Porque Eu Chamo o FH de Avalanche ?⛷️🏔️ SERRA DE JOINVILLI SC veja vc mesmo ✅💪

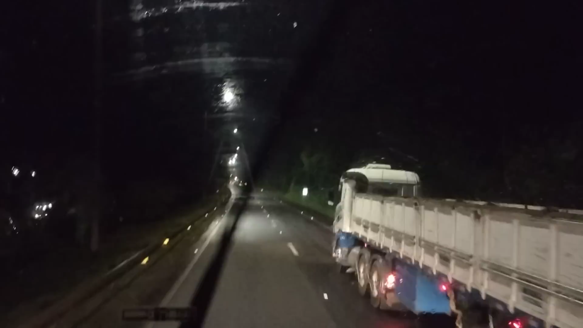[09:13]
Quilômetro 675 aí. Ah, eu tô achando que acabou a serra. Será? Nós estamos com os freios frios. Rodamos todos os caminhões descendo a serra, pessoal, de novo, viu? De novo, mais uma descidinha de serra aí, abençoada por Deus.
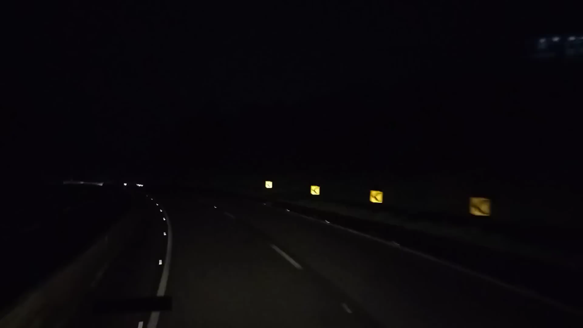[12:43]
Ó, de boa, bem tranquilo aqui, ó. Bem tranquilo. A pista da direita, né? Não é nosso costume andar na direita, mas olha a capa seca, a capa seca. Desliguei o freio motor.